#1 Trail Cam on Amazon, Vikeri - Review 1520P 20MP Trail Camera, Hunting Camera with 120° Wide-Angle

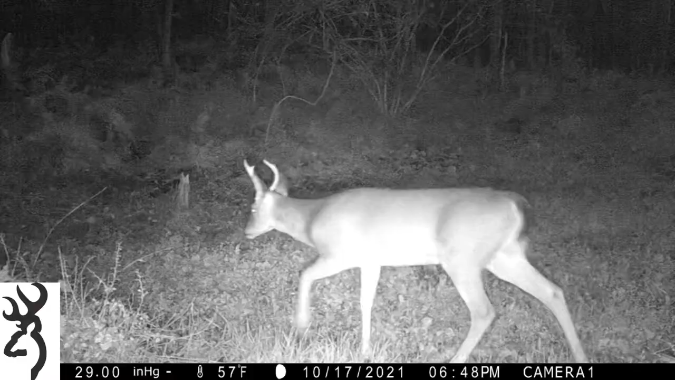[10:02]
second shot we have here is a little buck coming in and this is where you could really start seeing the field of view here so in this first shot's the browning he's coming in and he walks through and then the second shot you could see a lot more of what's going on with the vikery mode because you can see how much wider that range is and that field of view is on that here's a few more clips of this buck the first one is the browning of course
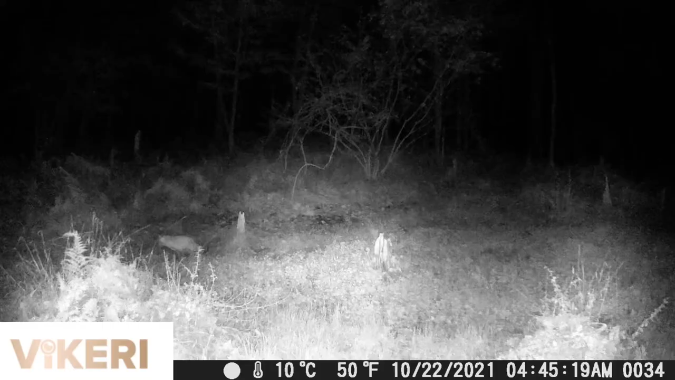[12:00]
the browning didn't pick it up and this is just due to the field of view and the trigger capturing that wider view here we have turkeys coming in way over from the side